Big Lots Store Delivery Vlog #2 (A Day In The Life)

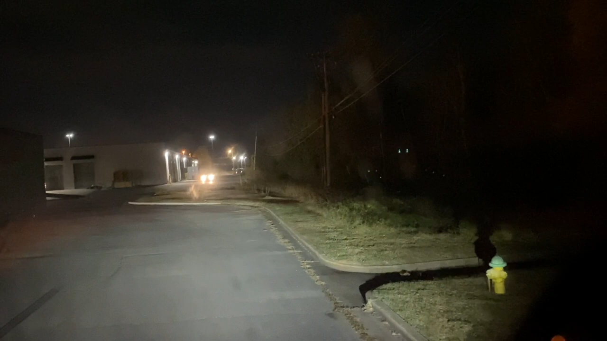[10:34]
Now, see, I noticed the truck rot. So, why the hell is this damn car back here?